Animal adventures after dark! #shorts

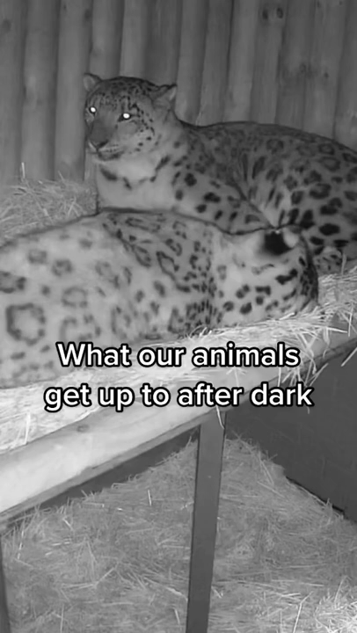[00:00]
What our animals get up to after dark.
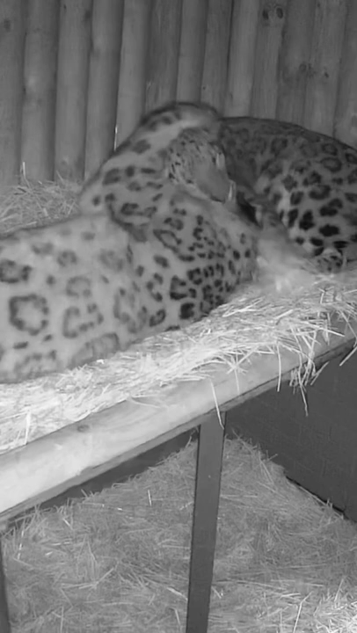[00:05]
Our snow leopards were caught having a little snuggle.
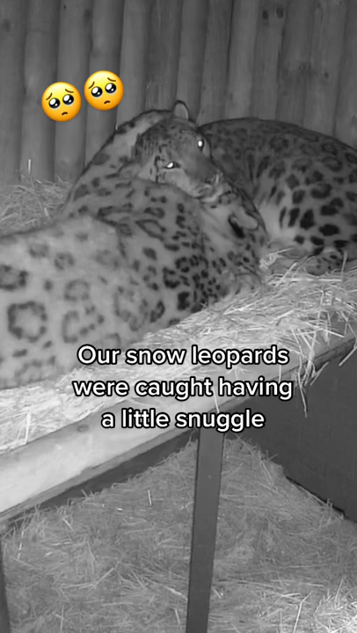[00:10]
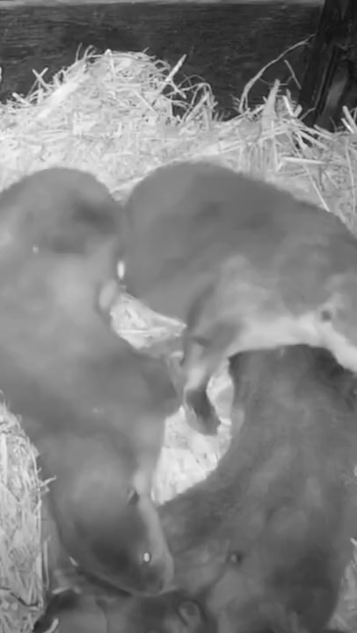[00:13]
Our otter family couldn't get comfy in bed.
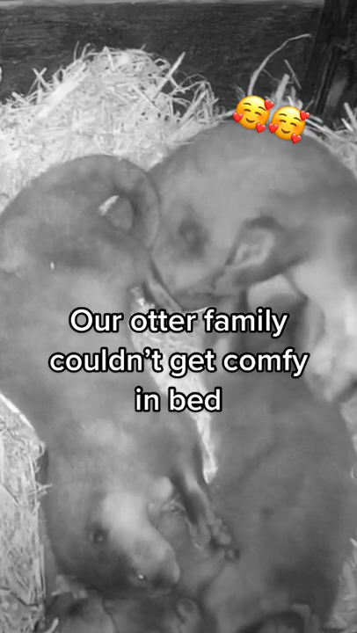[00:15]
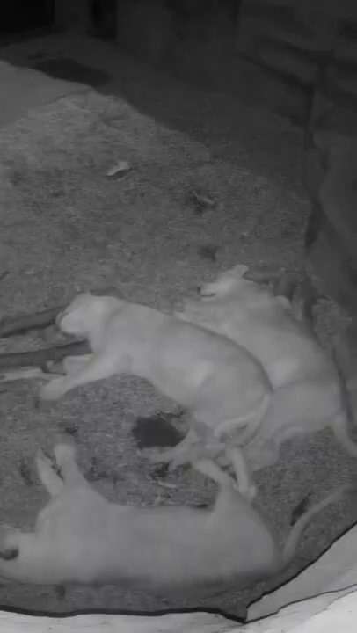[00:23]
Zuri put her paw over Munkia for a cuddle.
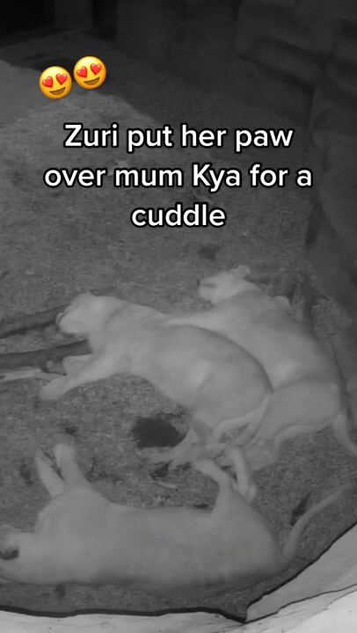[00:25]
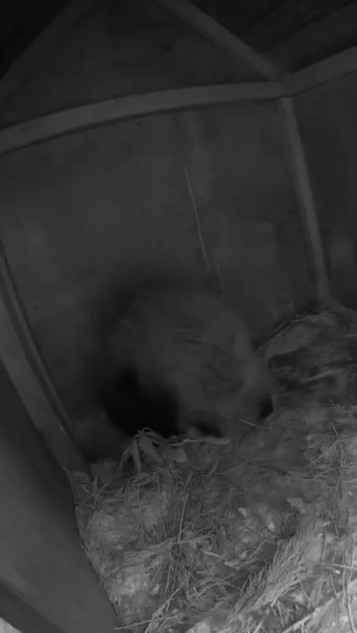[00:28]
Tilly the red panda was doing late night roly-pollies in bed.
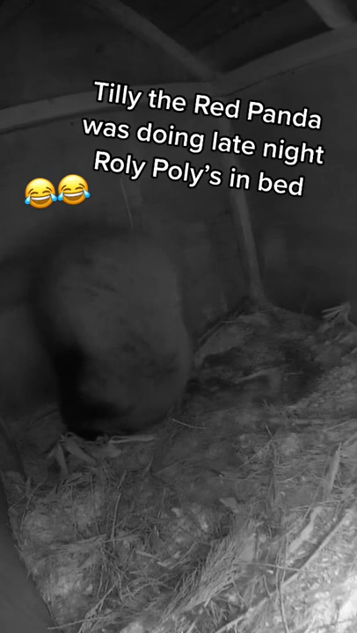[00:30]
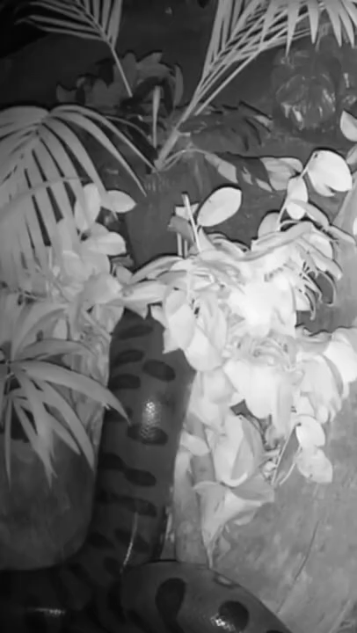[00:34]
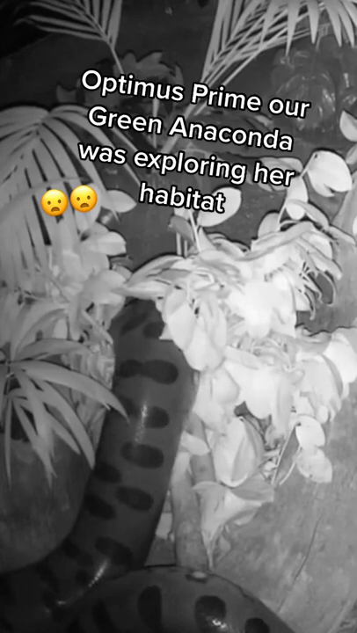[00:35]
Optimus Prime our green anaconda was exploring her habitat. Like from all.